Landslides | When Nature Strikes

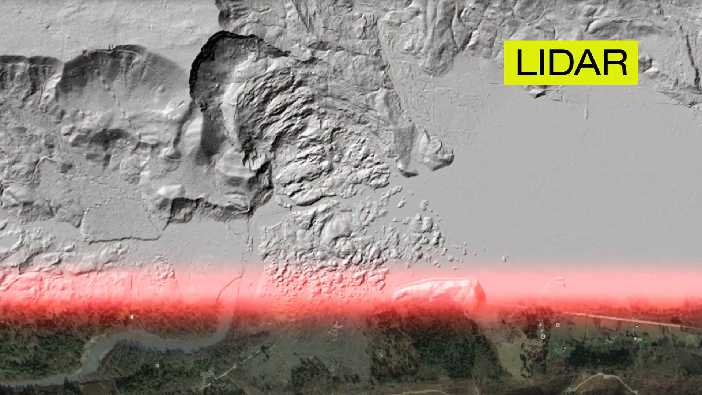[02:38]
So this image shows the site of the Oso landslide before it happened.
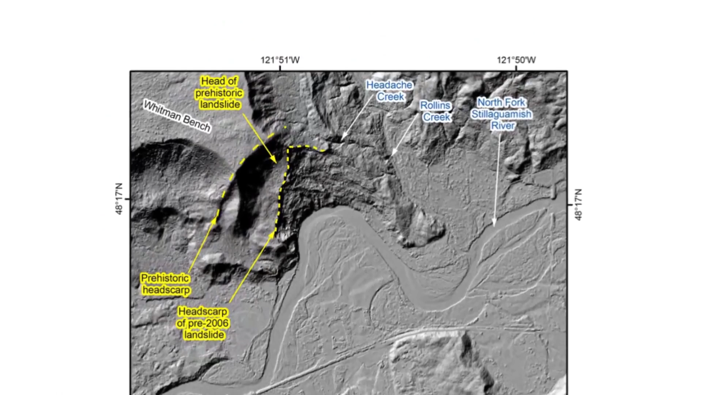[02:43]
There was a long history of landsliding at this site
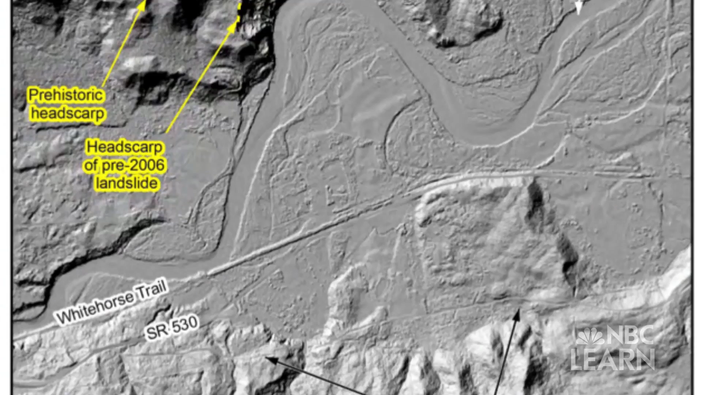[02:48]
for a failure that happened after the 1940s and 50s when a piece of the slope reactivated and started moving again.
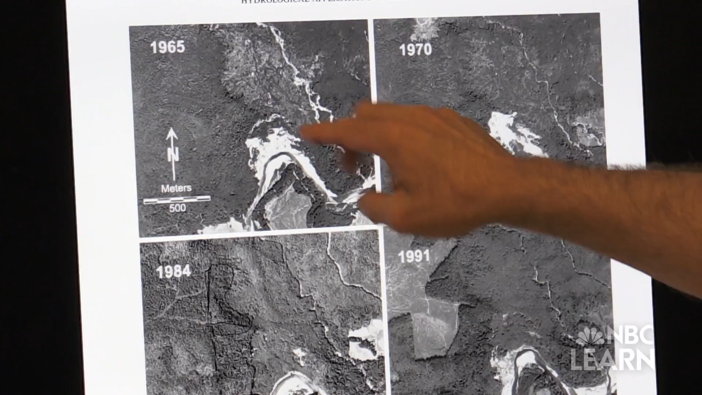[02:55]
By comparing historic views of the mountainside with current scans,
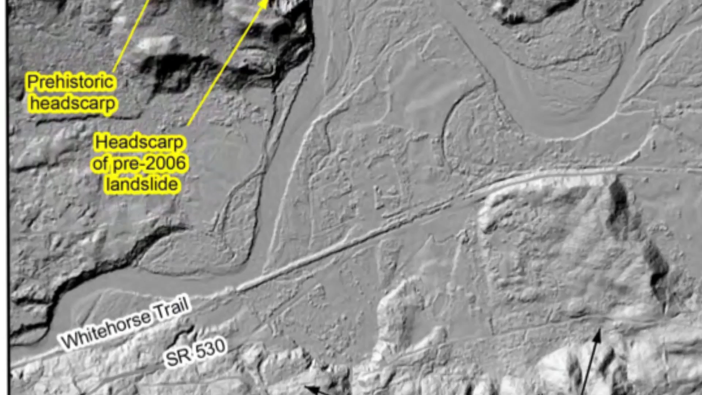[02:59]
Montgomery pinpoints a line of cliffs called scarps that indicate the risk for landslides in the area.
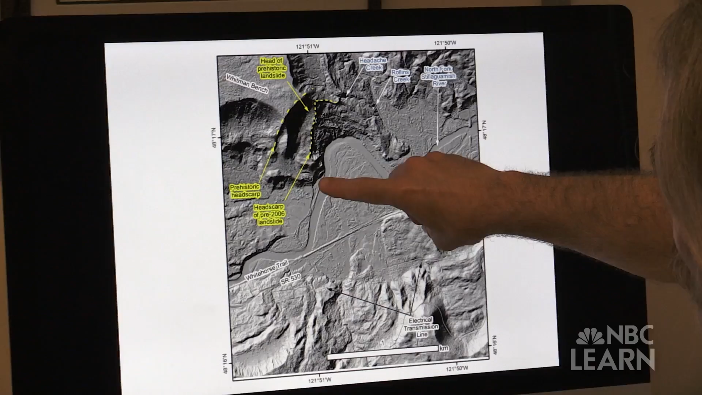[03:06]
This shows the headscarp from the pre-2006 landslide.
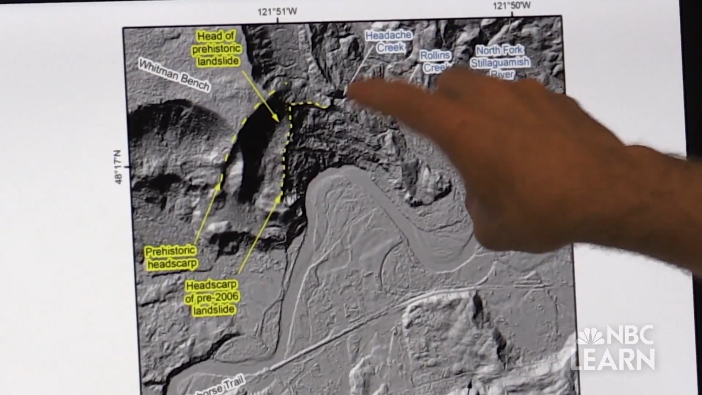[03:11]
The landslide sitting right in here and then this other dashed yellow line shows the prehistoric headscarp of
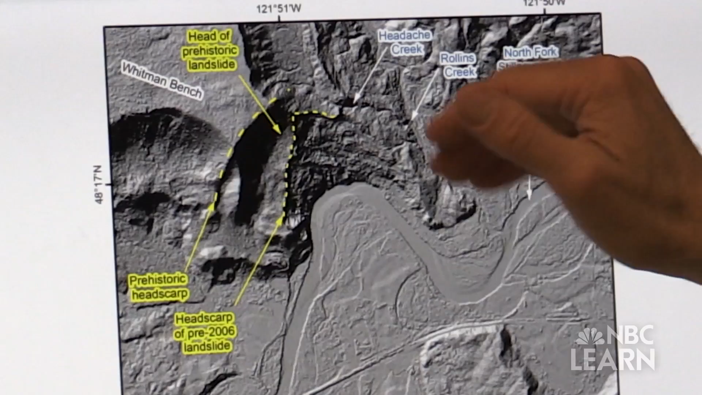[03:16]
an even older landslide that had been at the same site and failed in the past.
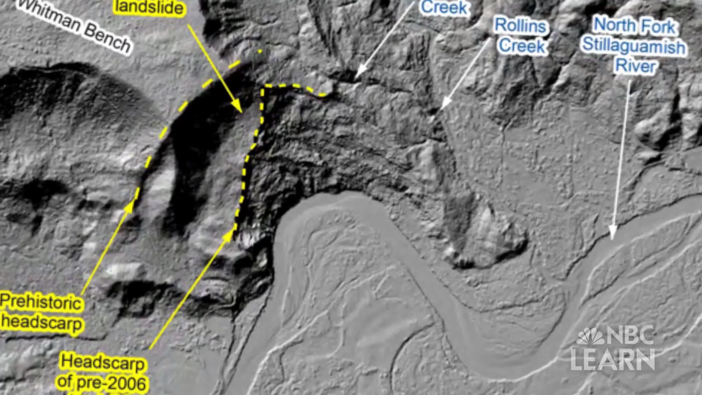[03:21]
So an old series of landslides that happened at the same site that then failed again in 2014.
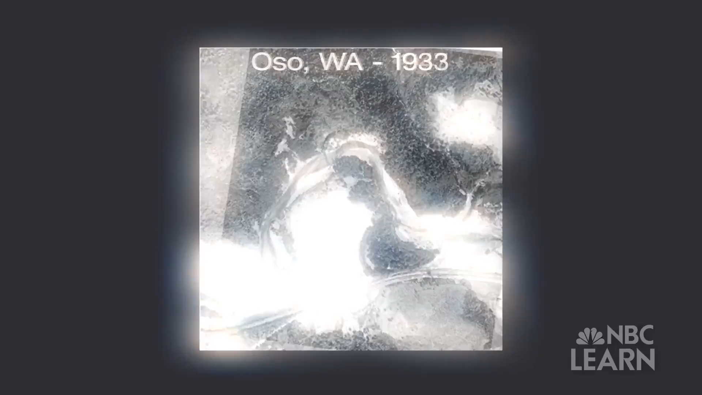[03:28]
Knowing an area's history is only one method for determining if landslides could happen again.
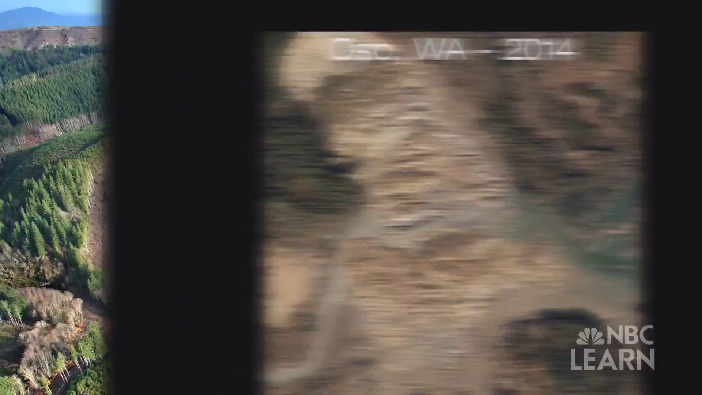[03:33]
Another method is to create a digital representation of the area and use computer modeling to see what
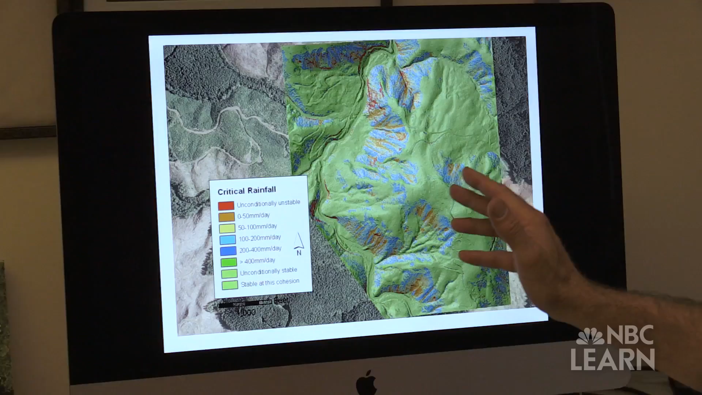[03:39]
could happen under different conditions such as heavy rainfall.
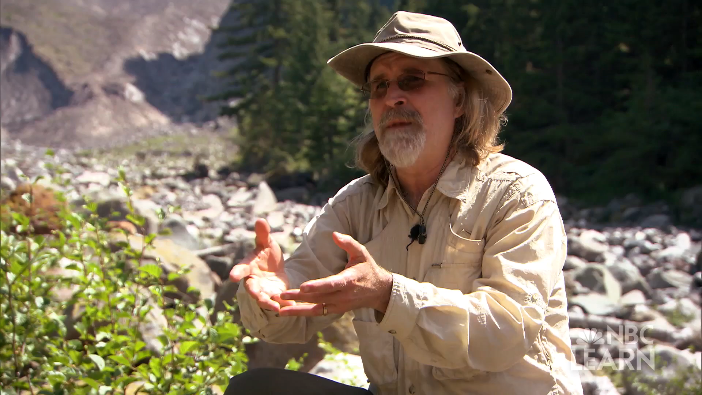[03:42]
You can then map how wet will different places be, how steep are they,
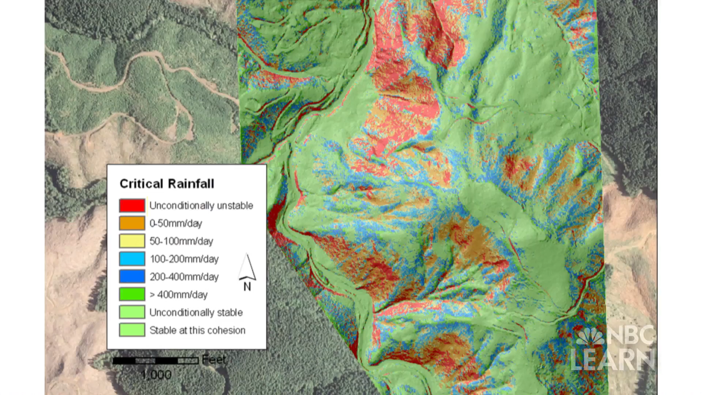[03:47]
and you can put that kind of information into a slope stability model to predict the places where it would take
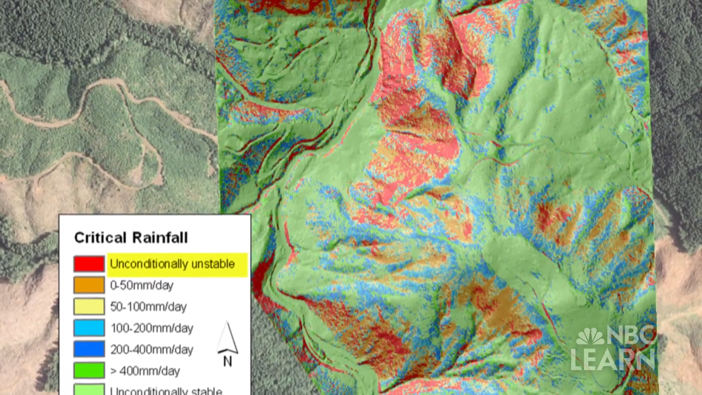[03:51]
a little bit of rainfall to cause a landslide or it would take NOAA's flood to trigger a landslide.